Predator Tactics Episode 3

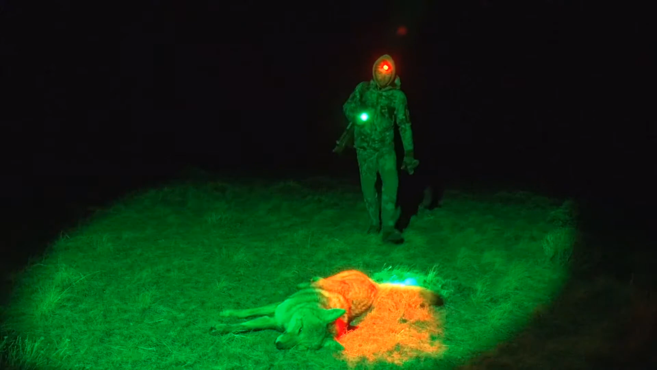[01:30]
check it out it's a good pretty good-sized female right there she came in late late in the stamp
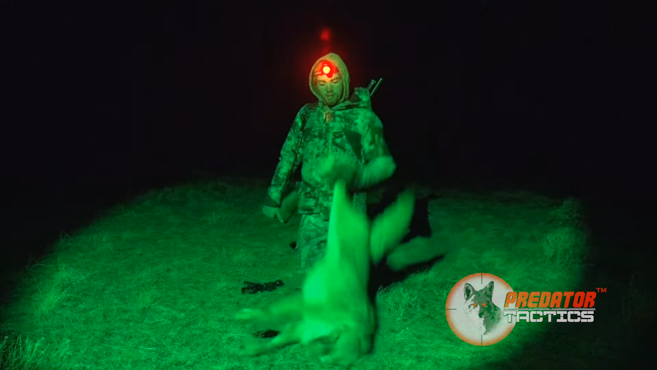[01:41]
glad we got her killed we actually stood up we're just fixing the lead we're heading back to the truck I scanned one more time got eyeballs we sat back down got everything re-situated and got some awesome awesome footage of this coyote so we're gonna keep after it and see if we can kill four or five more before the sun comes up stay tuned
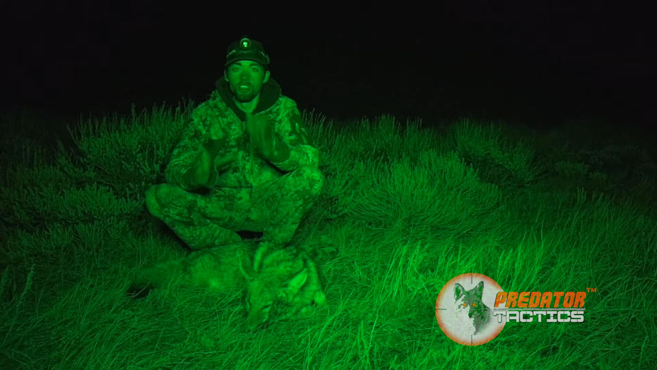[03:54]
hey guys we just knocked down another coyote we got great weather tonight the sky's clear got a good steady wind and we're working it perfect the nightmare is lighting them up it's the third coyote we've killed tonight and we're gonna see if we can get five in the truck before it hits daylight stick with us this night's off to a great start